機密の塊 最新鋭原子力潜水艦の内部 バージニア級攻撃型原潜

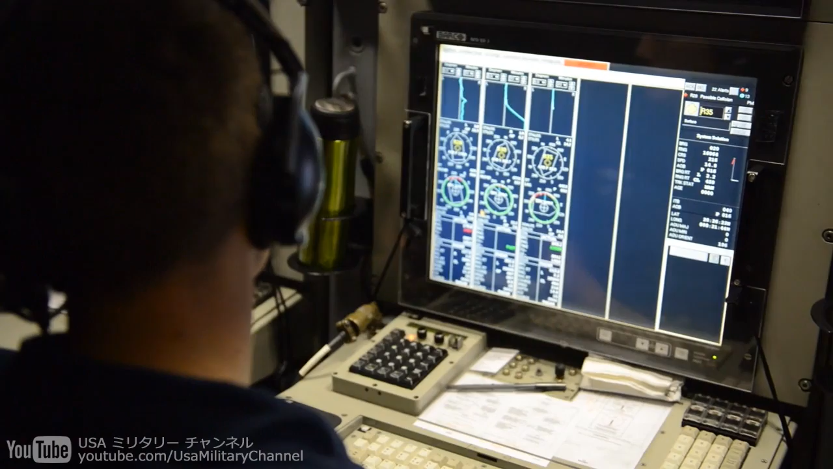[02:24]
I'm going to help you. A tight turning control designated Romeo 2-8 to contact and concern.
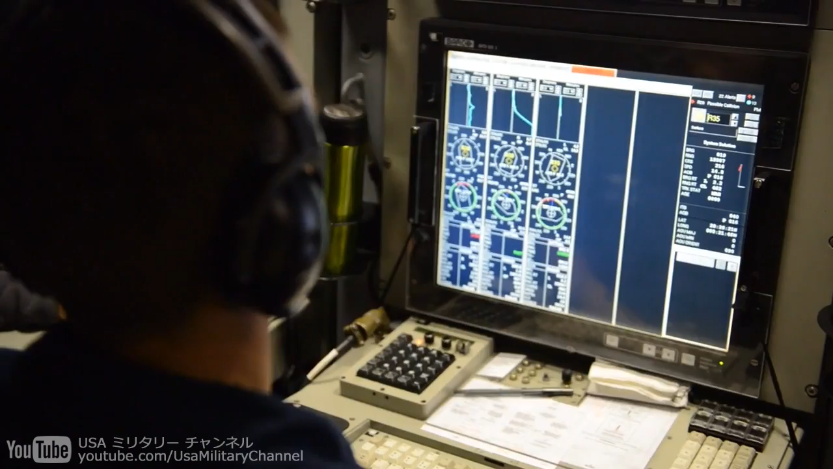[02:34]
There it is. There you go. Damn. It's 13,457 yards away.